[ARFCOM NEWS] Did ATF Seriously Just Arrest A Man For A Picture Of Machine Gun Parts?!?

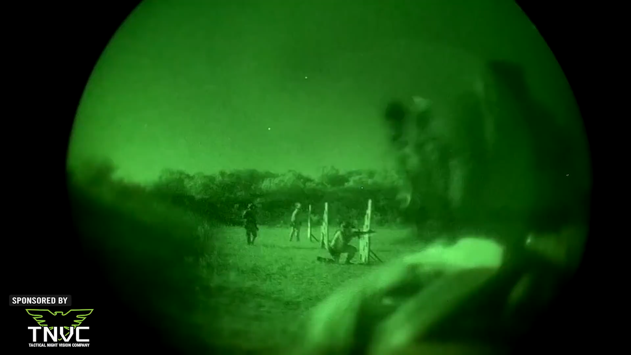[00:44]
your source for quality night vision gear to make you the bump in the night.